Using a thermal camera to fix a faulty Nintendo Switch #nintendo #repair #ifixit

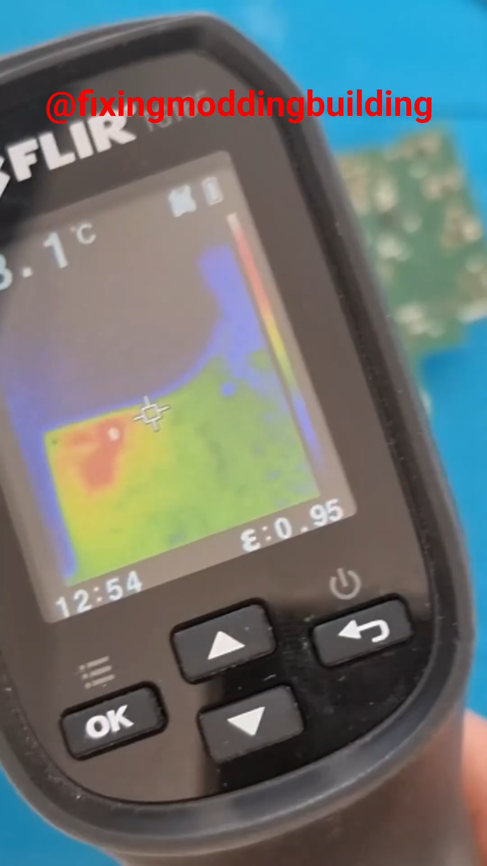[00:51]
Then we'll pop it into the amp meter to check So it's turning on but then turning back off So I'll get my heat going out And I can see there's a